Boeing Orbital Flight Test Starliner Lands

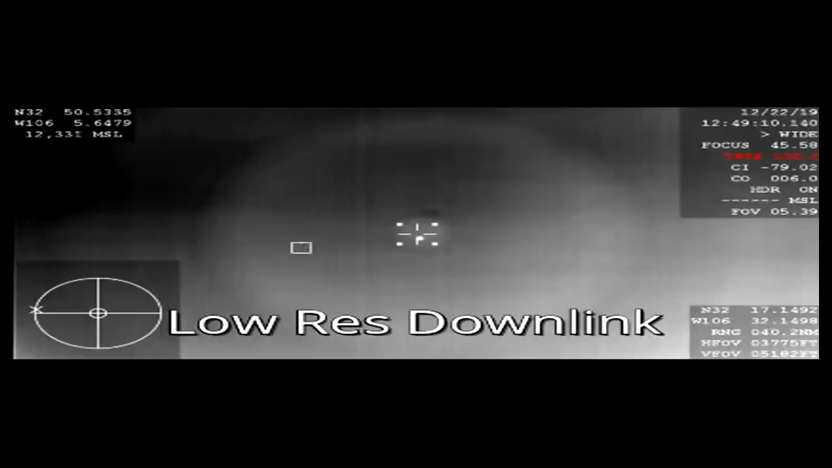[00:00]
We're getting our first views. We are getting our first views from the NASA WB-57. We see their starliner continuing its plunge through the atmosphere. We are eight minutes and eight seconds from landing. That image is infrared because of it being dark, of course, over the skies of New Mexico right now.
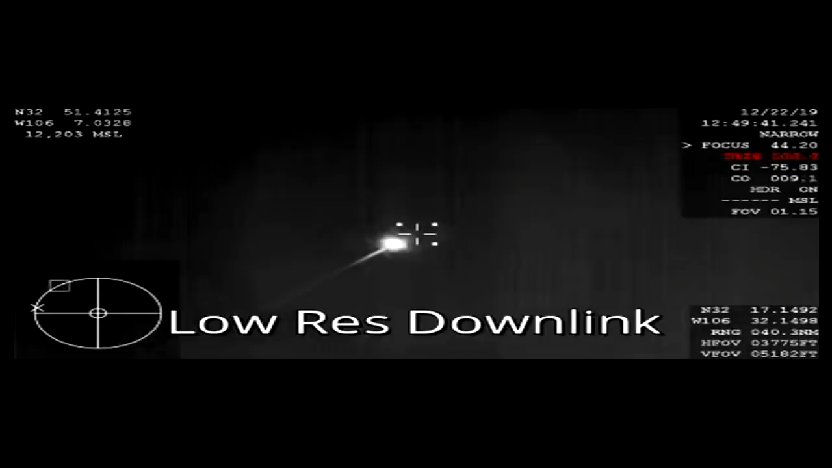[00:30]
Still about 28 miles above the Earth as it continues making its way, just about crossing over the New Mexico border now. This video again coming from one of NASA's WB-57 planes using infrared camera. All systems are reported doing well.
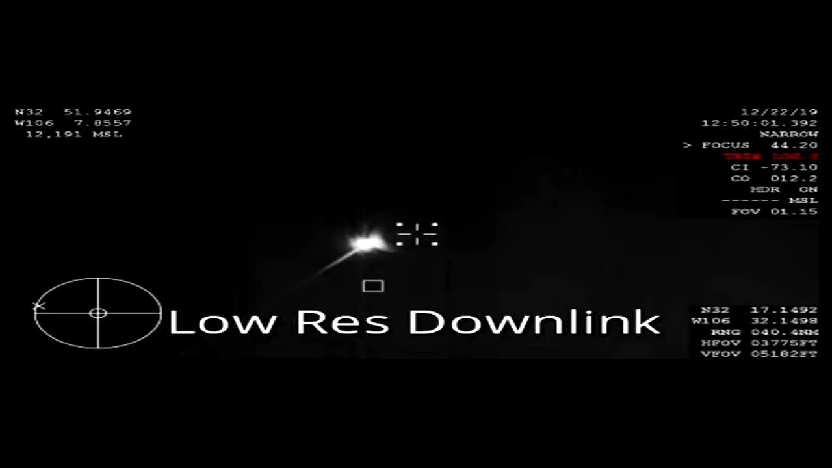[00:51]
Spacecraft is doing well. Altitude 41,000 meters. Seven and a half minutes until landing, and just a couple minutes now until we should hear about the forward heat shield jettison.
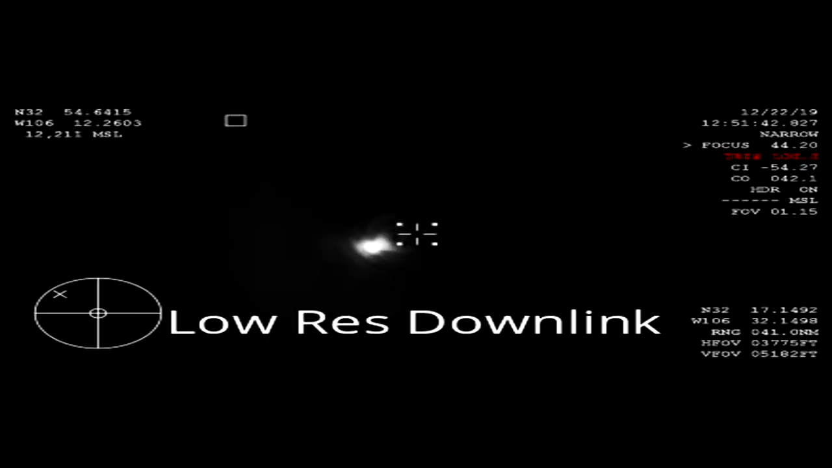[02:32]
Speed Mach 1.1, 19,000 meters.
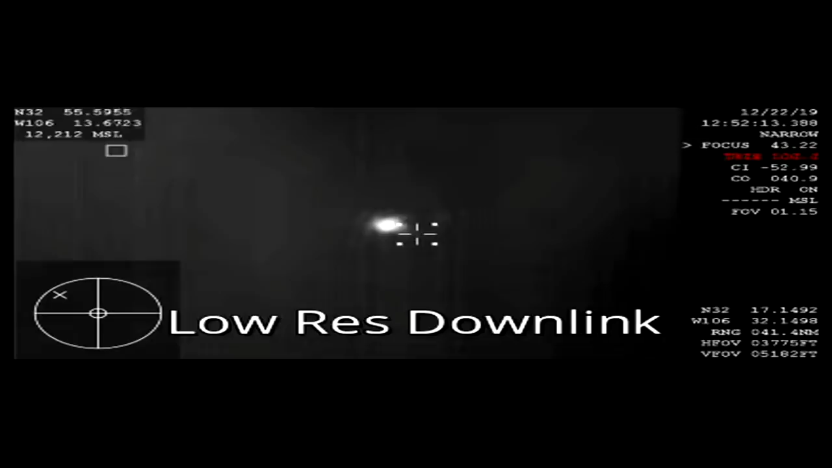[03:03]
Landing recovery team has visual on starliner as it comes down. Landing recovery team has visual on starliner as it comes down.
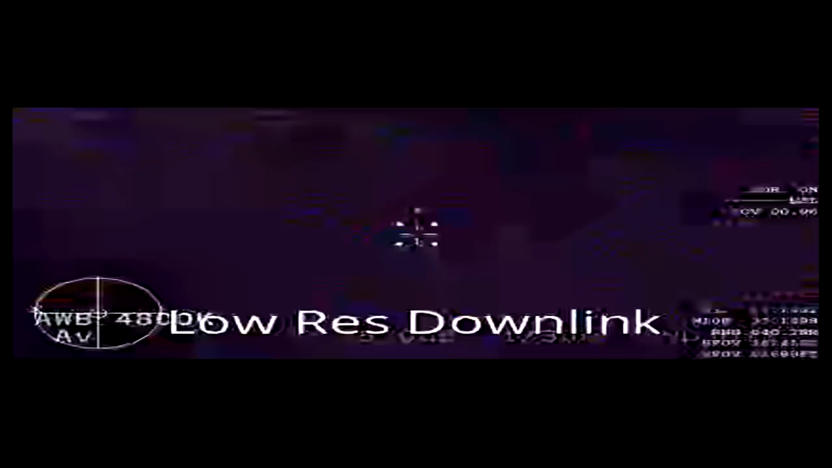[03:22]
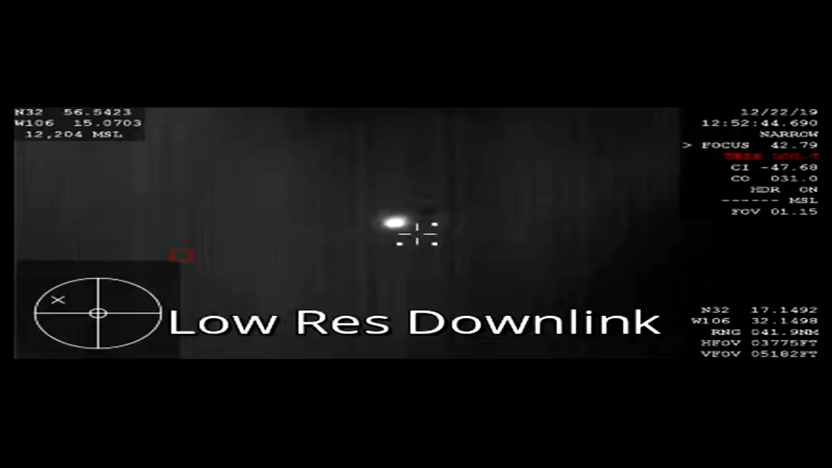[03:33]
10,000 feet. It's about 6.2 miles still above New Mexico, but we did just get.
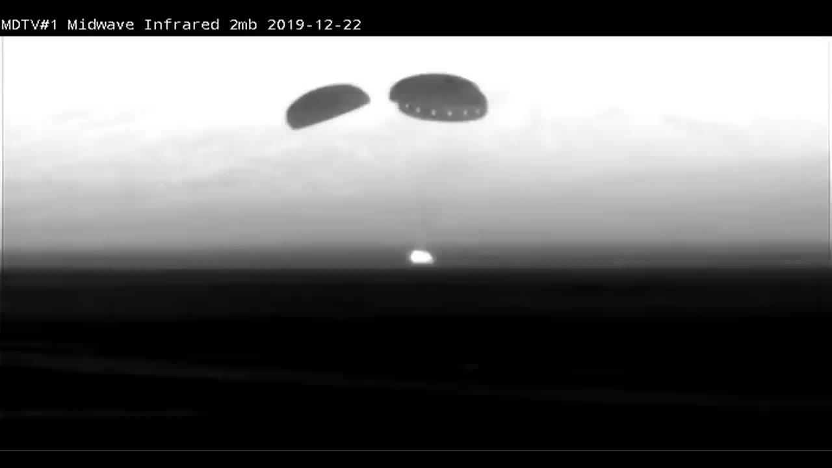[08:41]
And Starliner touches down in the desert in New Mexico.
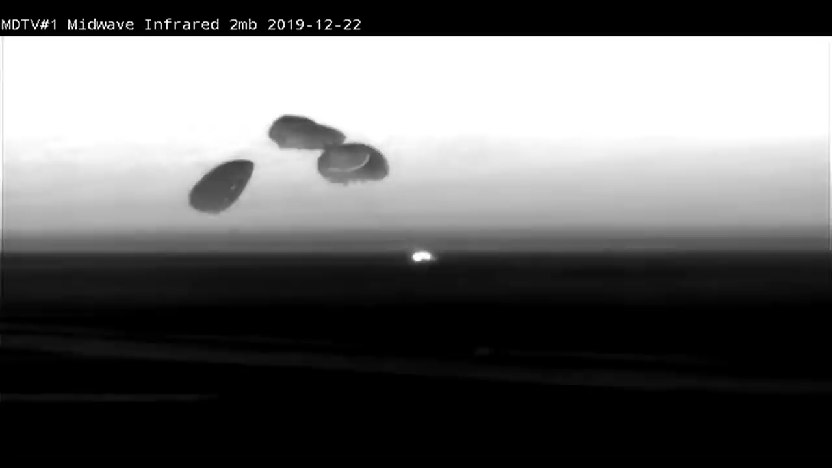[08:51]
An historic landing in white sands, New Mexico concludes the first flight test of Boeing's Starliner spacecraft,
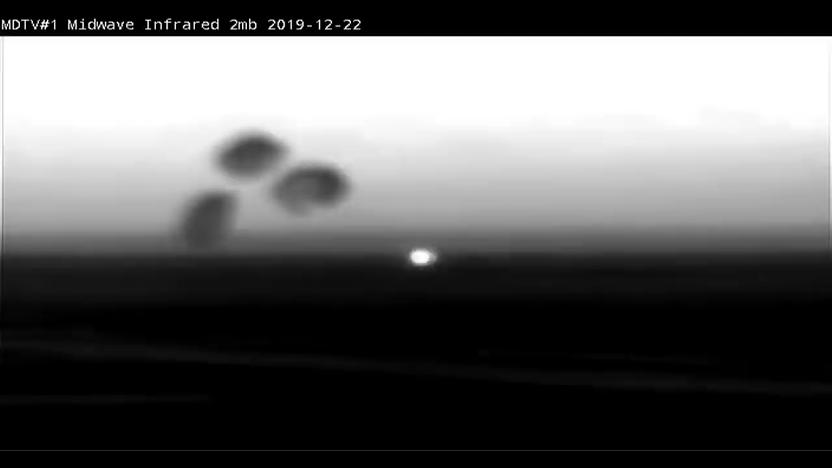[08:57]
the first time an American-made human-rated capsule has landed on land.
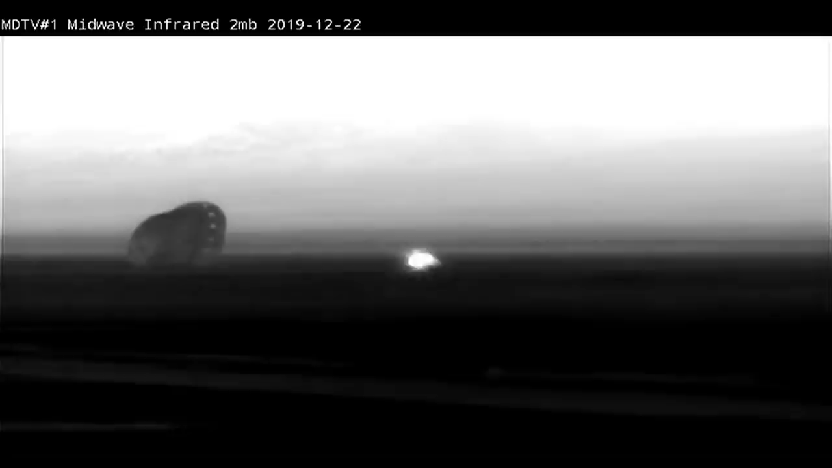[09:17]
Good landing this morning. Now the spotlight's going to shift a little bit to the landing recovery team waiting for it out there in New Mexico.
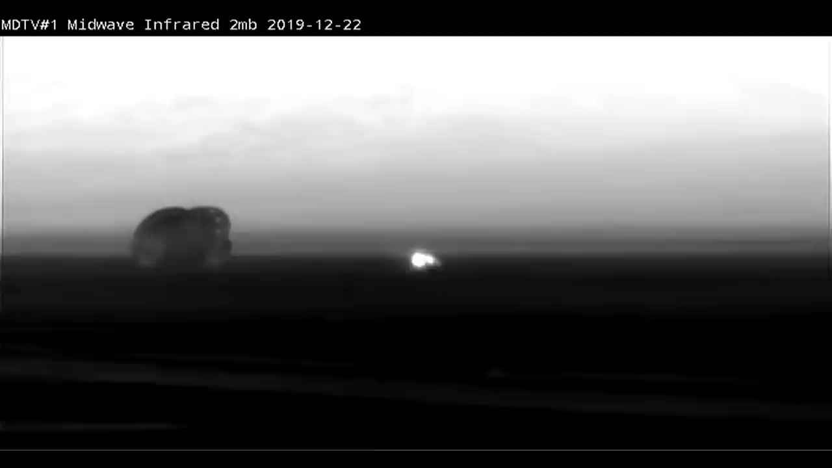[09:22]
They have to wait for clearance before they start heading over to the vehicle, but Starliner has touched down at white sands successfully this morning.
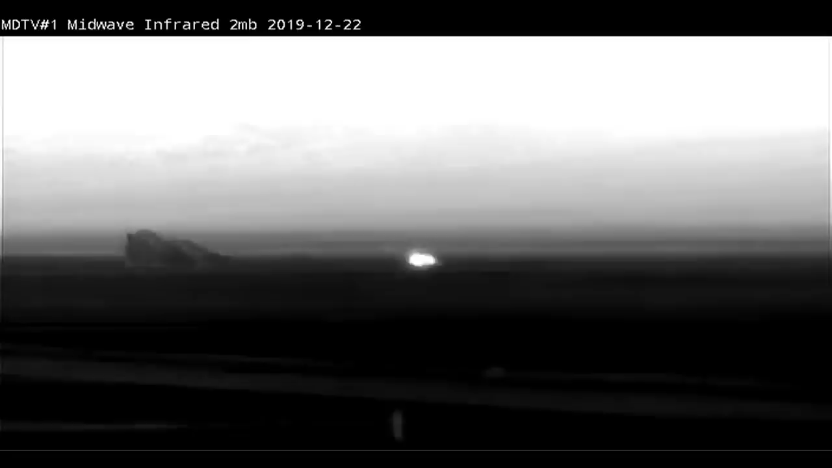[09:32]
Main chutes are jettisoned. That'll keep those chutes from pulling Starliner away as the landing recovery team is looking to make their way toward it.